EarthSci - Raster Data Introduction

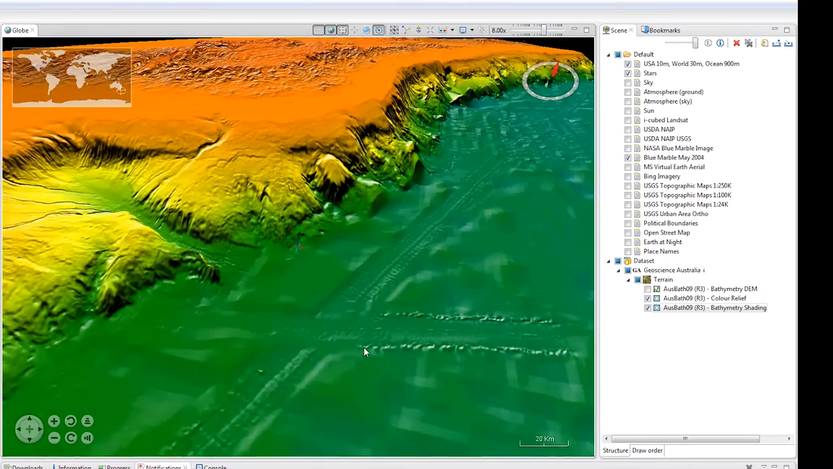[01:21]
changing the detail in the canyons that we're looking at. RGB and grayscale layers however are draped across the surface. This colored map creates different colors on the surface and the hill shade gives a shadow and highlight effect as if the DEM has been lit by the Sun.
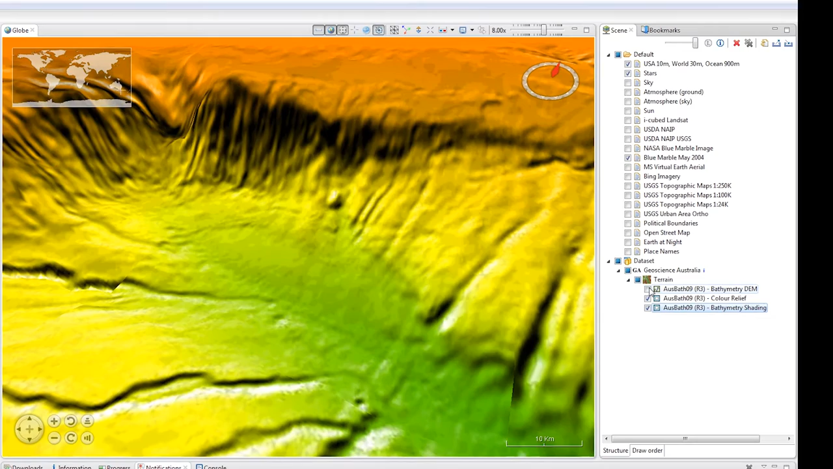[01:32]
Selecting these layers allows us to change the opacity. So if I select the hill shade layer and then go up to the opacity slider at the top of the scene view I can fade that off to control the look of the hill shade or I can select the color map and fade that off to show NASA's blue marble sitting underneath it.